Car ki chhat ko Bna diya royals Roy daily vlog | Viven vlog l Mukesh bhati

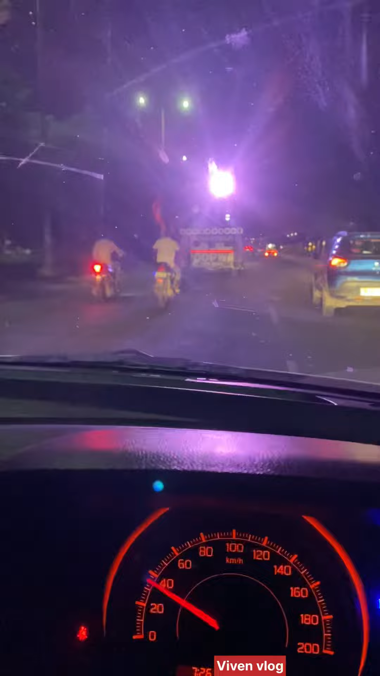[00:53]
है जाद अच्छा नहीं था गाईज एंड उसके बाद जा रहे था मस्त डीए माता की जोत